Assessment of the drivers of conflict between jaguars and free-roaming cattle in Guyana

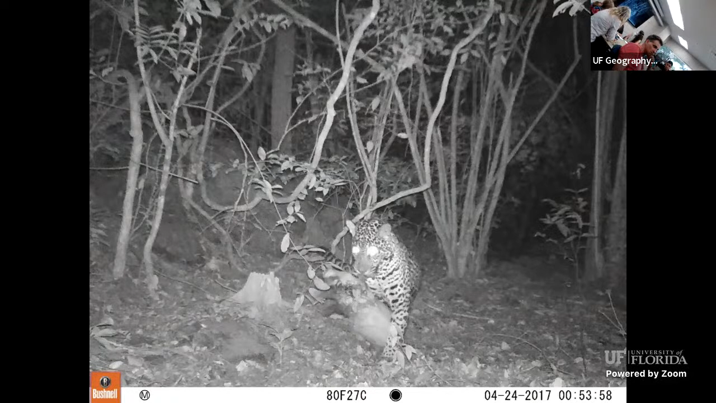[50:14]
This was at a sheep farm.
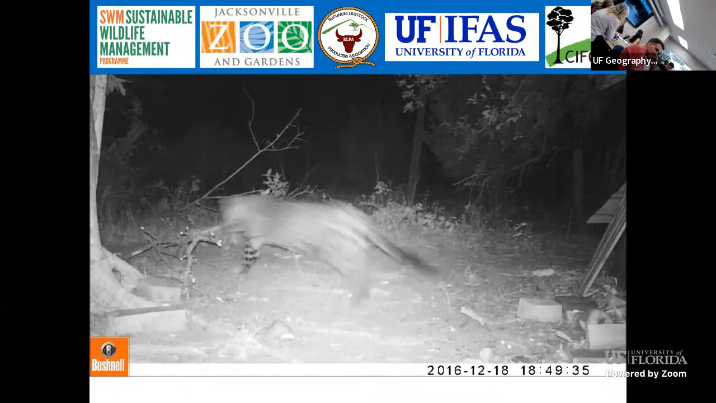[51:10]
And we're actually trying to rip sheet metal off the top, off the side of the sheep pen to get access to the sheep that are locked inside. And if you leave either the light from the camera or the noise sort of frightened her. She leaves and then comes back an hour later.
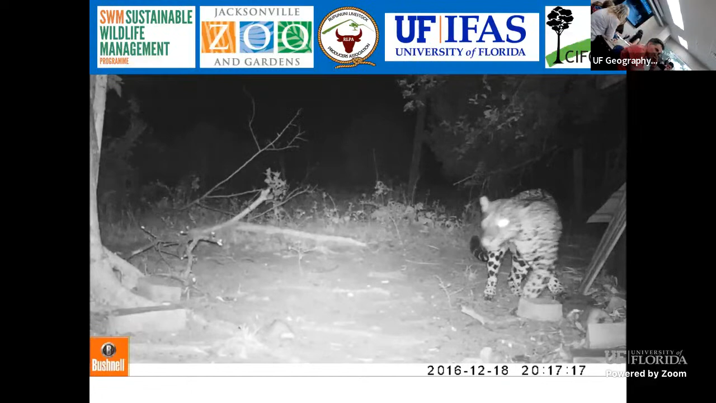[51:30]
You see that this animal has likely an injured eye when one of them is reflecting. And she turns to the side. She's either pregnant or nursing. So notice that a lot of elderly animals are involved in conflict events because they get too old to hunt their native prey. Injury. Rot and decay, old and tired. They turn to livestock.
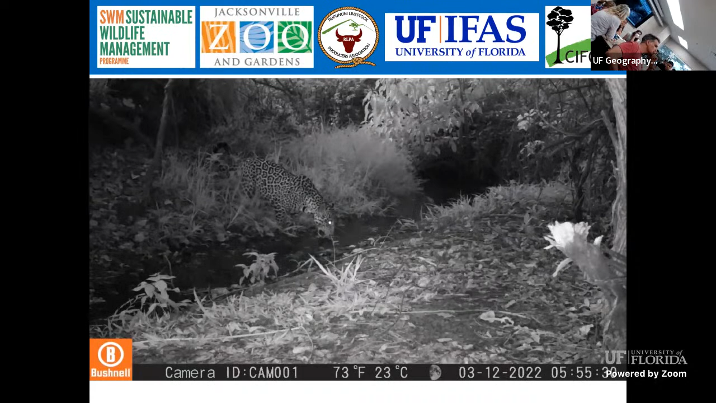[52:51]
And just a couple laughs. So you can see here a really commonly used creek that cows go to drink. We've got a very powerful looking male jaguar coming to drink as well. A site at another ranch where we have another big male jaguar frequenting. There's a spring just down the hill at the back there, coming multiple times to check out this site.
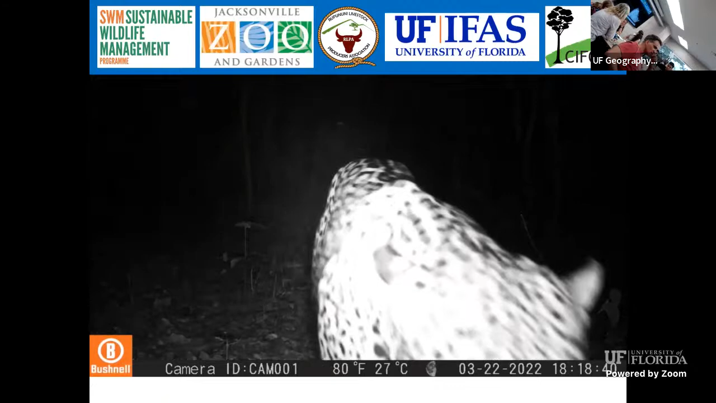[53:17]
In addition to just like the cool videos and pictures of jaguars,